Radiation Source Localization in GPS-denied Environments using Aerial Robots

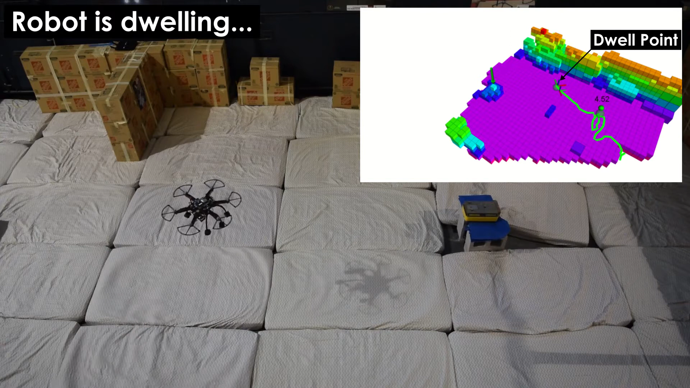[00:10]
A thallium-doped cesium-iodide scintillator and a silicon photomultiplier are combined with custom-built electronics for counting and spectroscopic information,
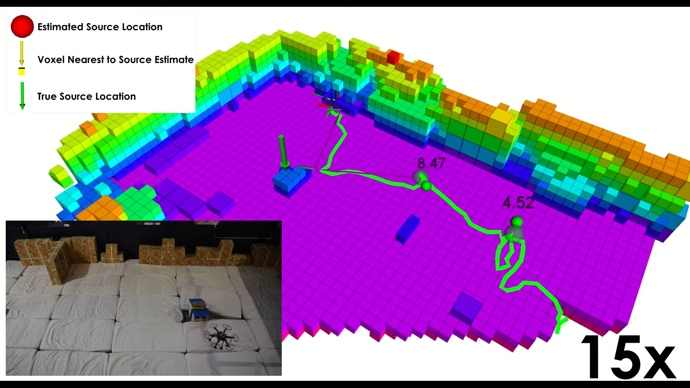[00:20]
while visual-inertial localization enables their pose annotation without GPS or other external tracking systems.
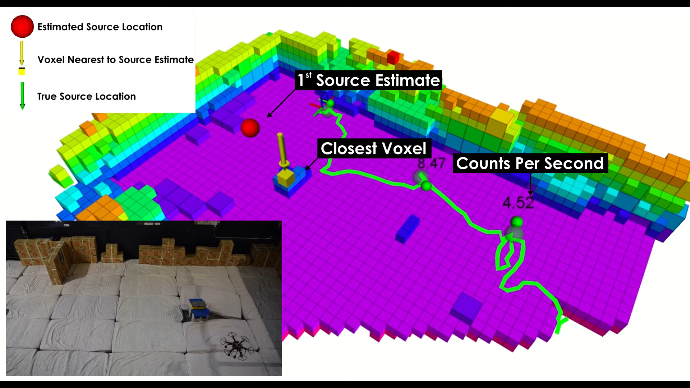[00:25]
Provided this capability, a strategy for radioactive source localization,